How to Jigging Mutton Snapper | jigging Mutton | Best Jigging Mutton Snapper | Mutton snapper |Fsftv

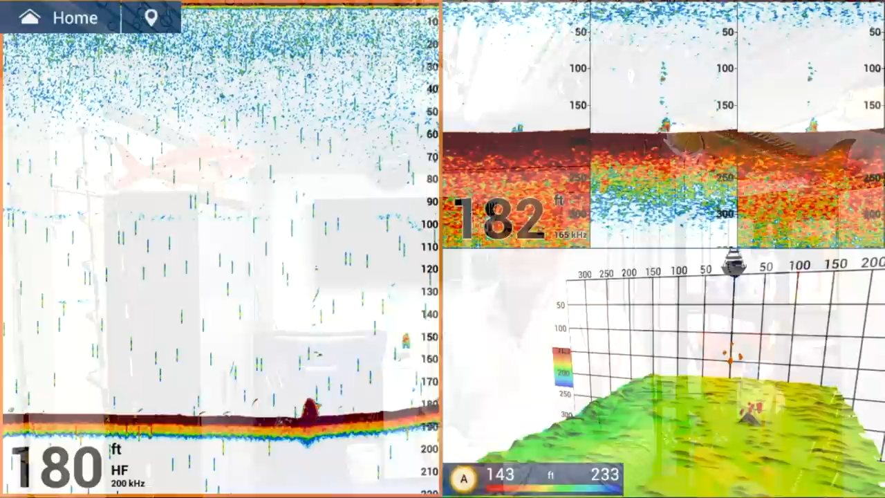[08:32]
on your machine on your sounder um so you really have to understand that
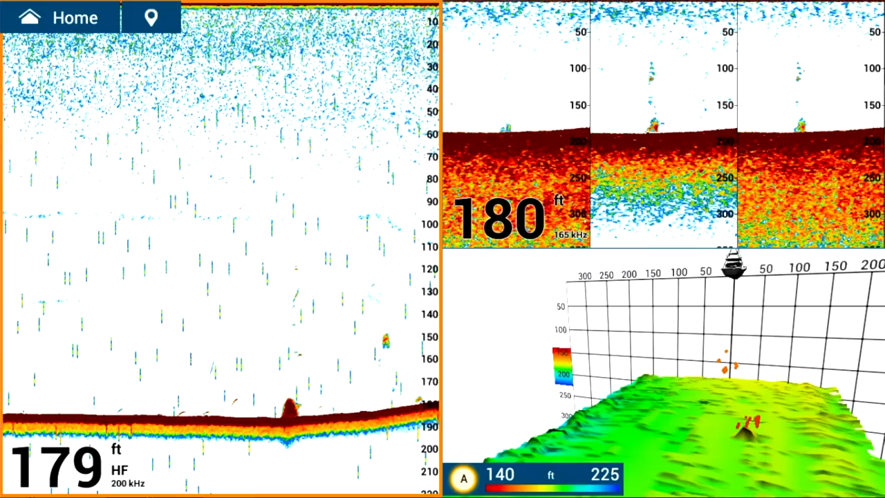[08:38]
in order to know where to look for these mutton